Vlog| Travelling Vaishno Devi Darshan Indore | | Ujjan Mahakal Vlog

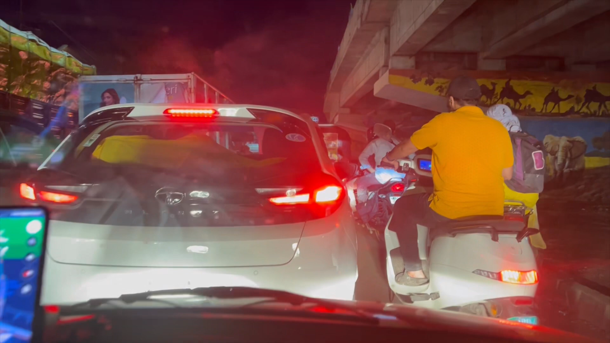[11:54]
सो गाइस फाइनली रीच भोपाल और भोपाल में आते से फंस जाते हैं हम ट्रैफिक में।